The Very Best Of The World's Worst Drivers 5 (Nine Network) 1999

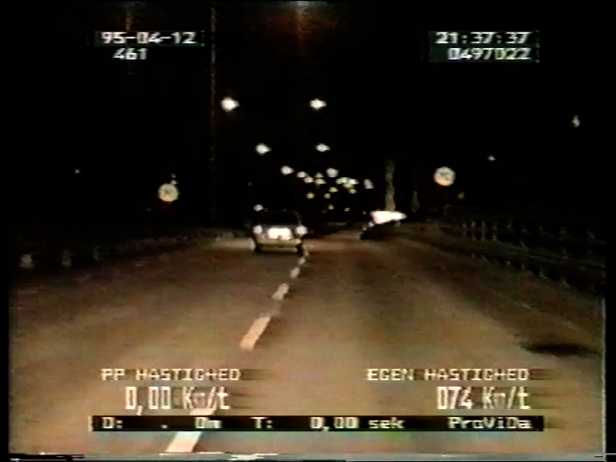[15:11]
this time a wandering car one glancing blow to the center barrier and a more permanent one on the side of the road cycling drunk must make you very tired